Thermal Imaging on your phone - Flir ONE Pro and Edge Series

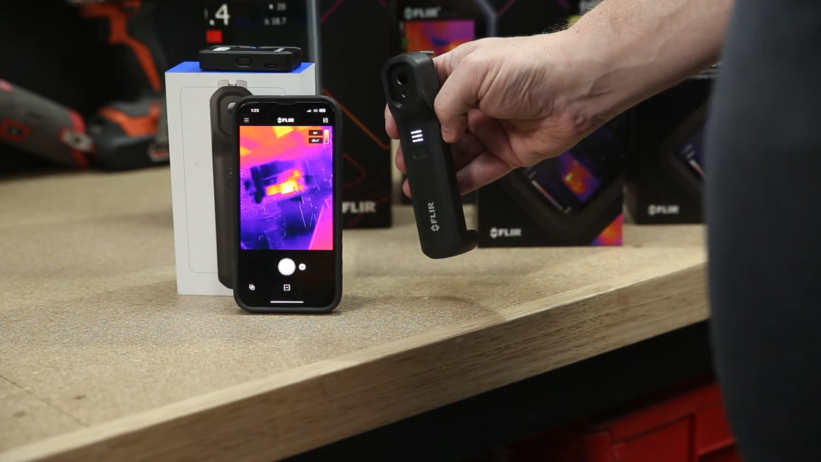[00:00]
Check out these thermal imaging cameras from FLIR that connect to your phone, tablets and other devices for super clear imaging,
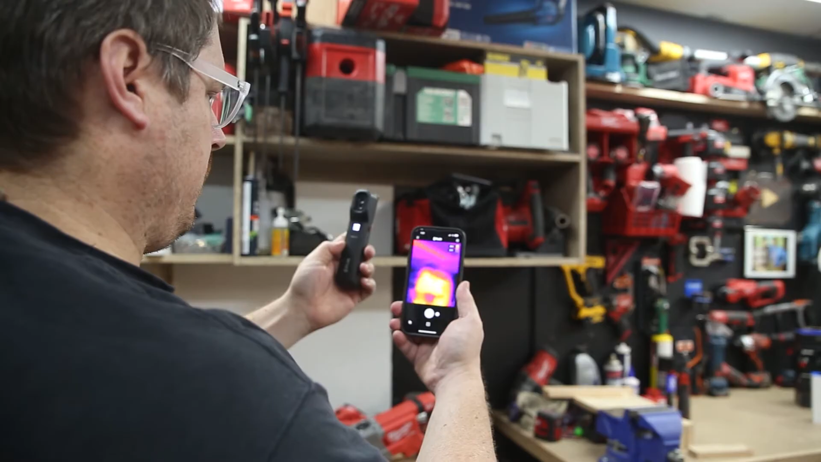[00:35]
But you can also take it off and put it into a hard to reach space and see the results instantly on your phone or device via the FLIR One app.
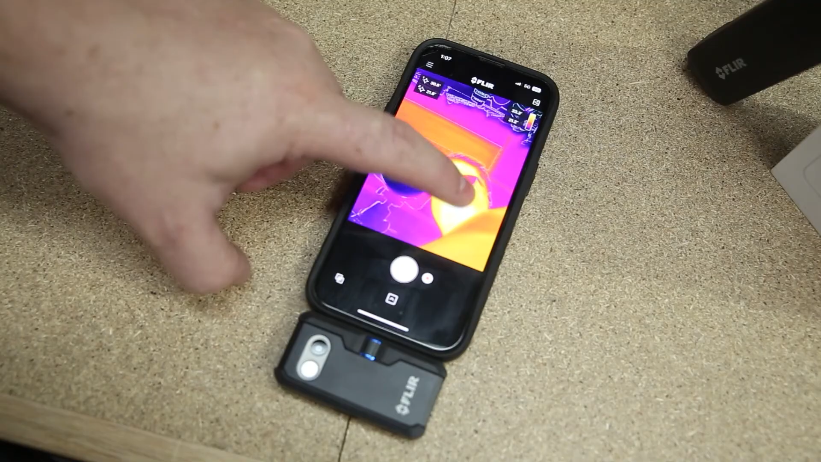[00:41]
And that app is super easy to navigate and use, I like that I can drop up to three temperature spots on the screen, I can also put in a min and a max hot and cold spot, it really doesn't take a manual to navigate. And you use that app for both these devices, it's got an array of colours for reporting temperature differences, you've got nine pallets to choose from and you can record both pictures and video in app.
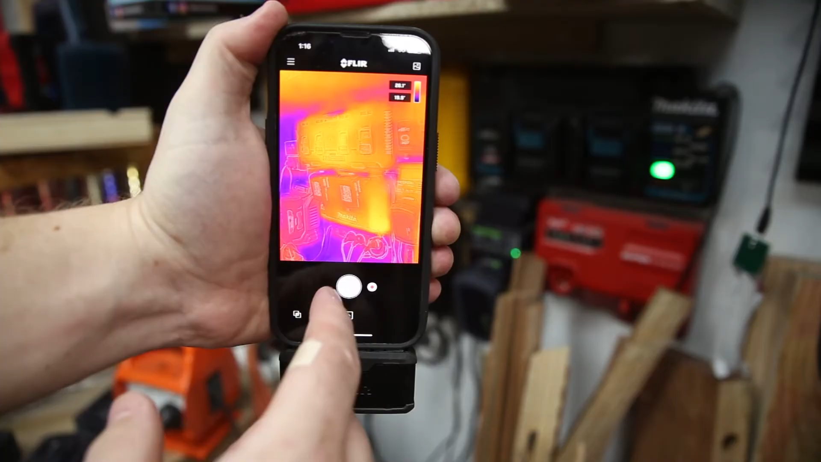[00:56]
And the FLIR One Edge is all rubberised housing and drop tested for up to two metres as well which is great for taking it on site.